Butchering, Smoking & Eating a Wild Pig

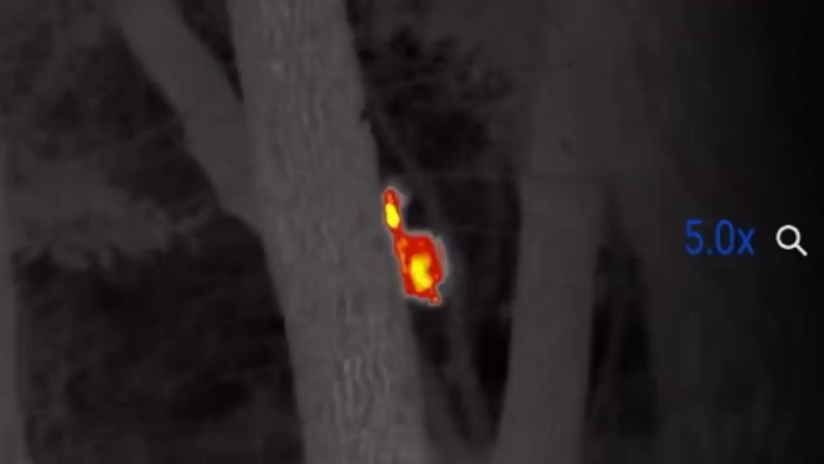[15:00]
there's armadillos possums and it's so quiet and I'm like I'm trying to be quiet